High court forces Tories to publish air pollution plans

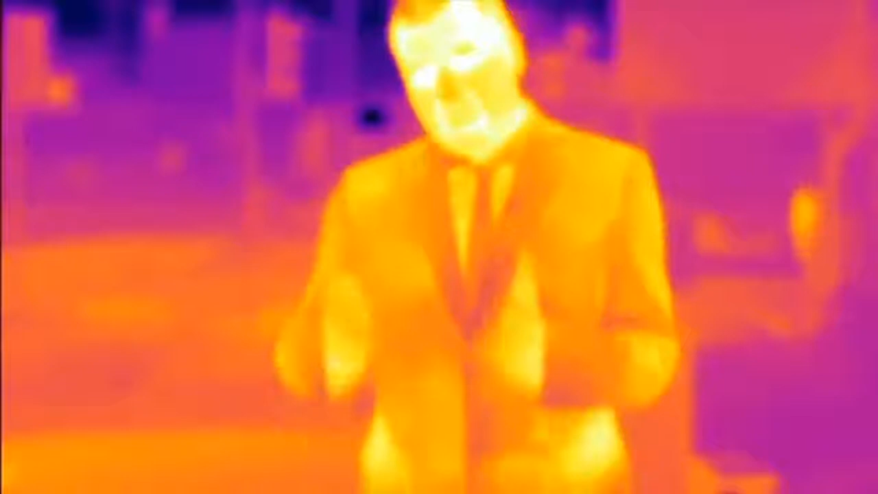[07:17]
but this latest infrared camera can help change that.
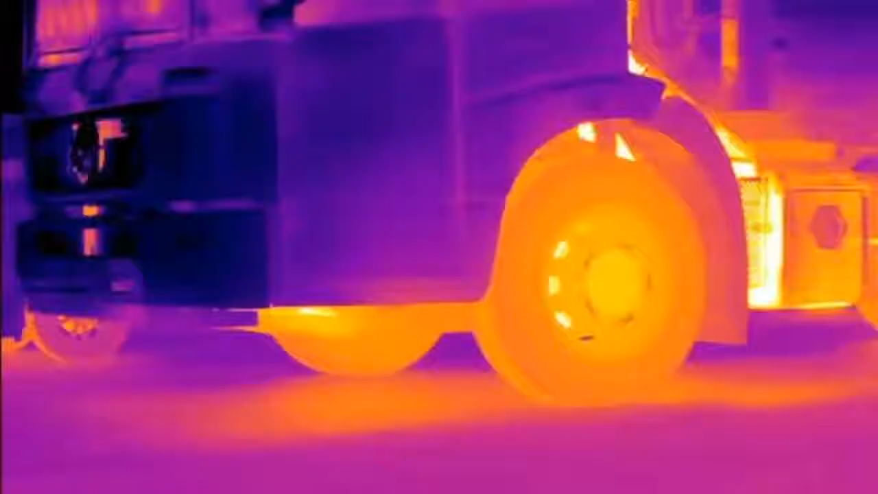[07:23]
Thermal imaging highlights where emissions flow on this busy road in Leeds.